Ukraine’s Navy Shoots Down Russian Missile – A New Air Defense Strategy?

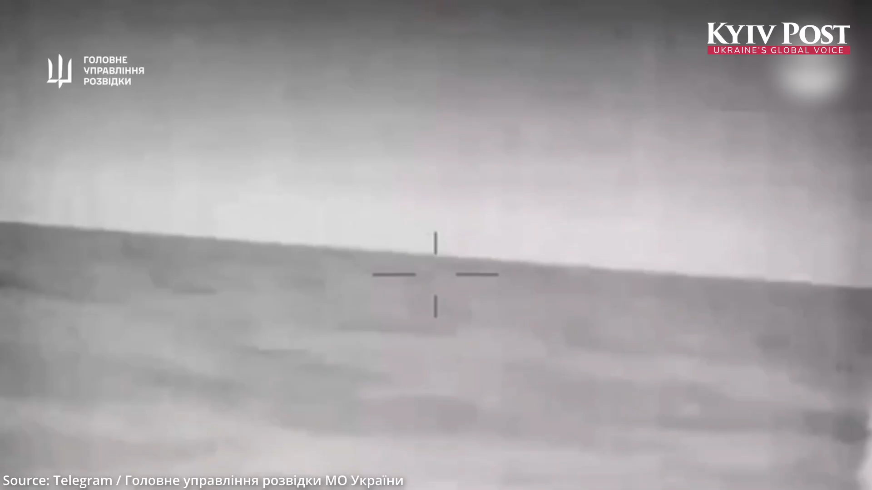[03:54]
said its Magura-5 naval drone
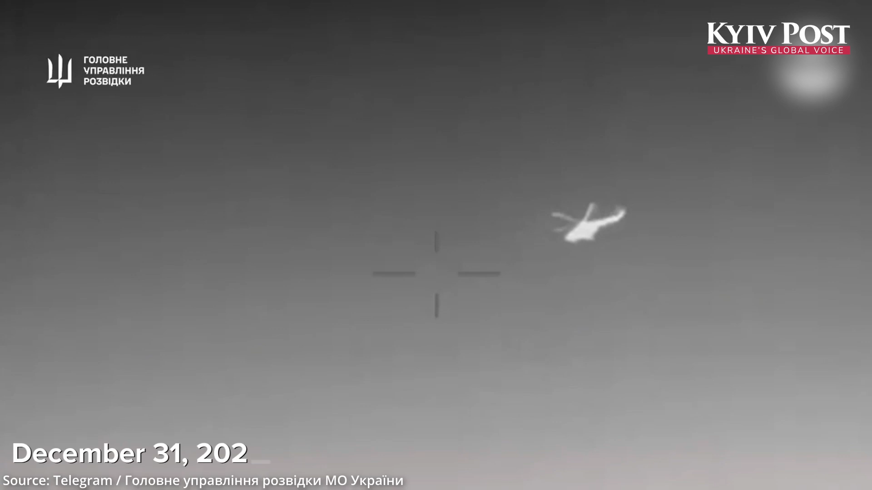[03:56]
downed a Russian Mi-8 helicopter off the coast of Crimea using R-73 Sea Dragon missiles,
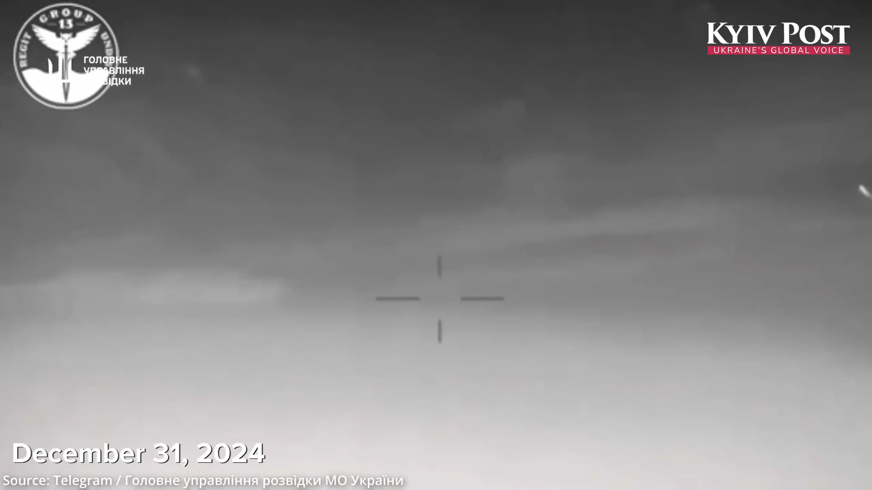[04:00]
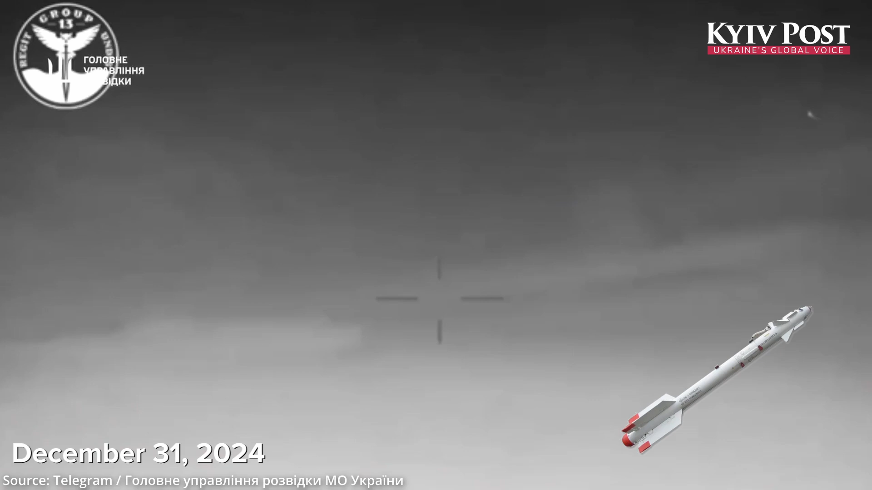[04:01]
a Soviet-era air-to-air missile modified by Ukraine for maritime use.
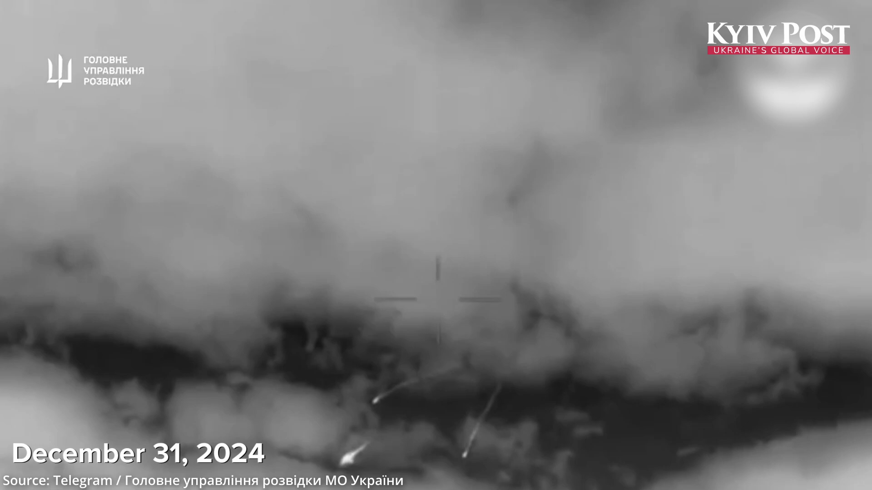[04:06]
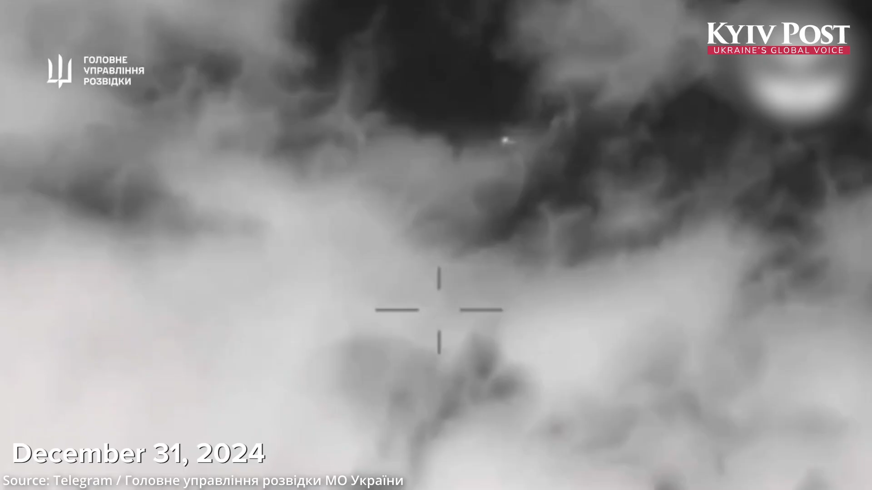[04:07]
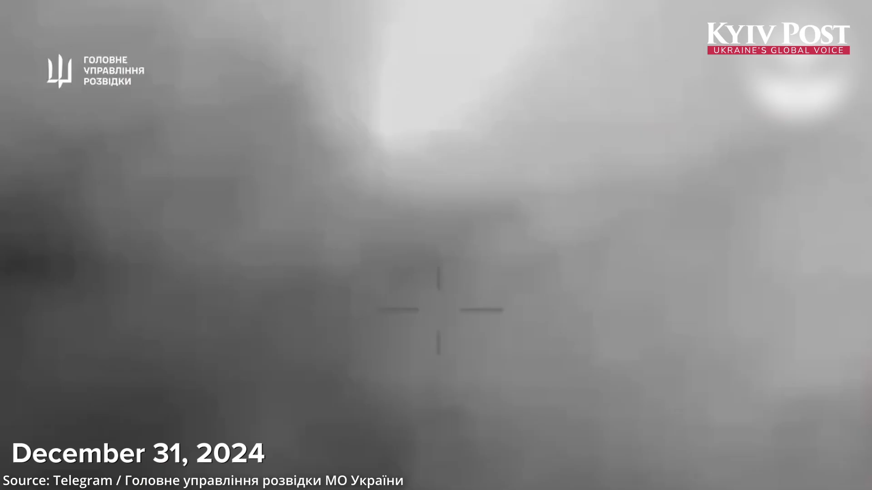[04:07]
It also fired at another Mi-8, forcing it to flee.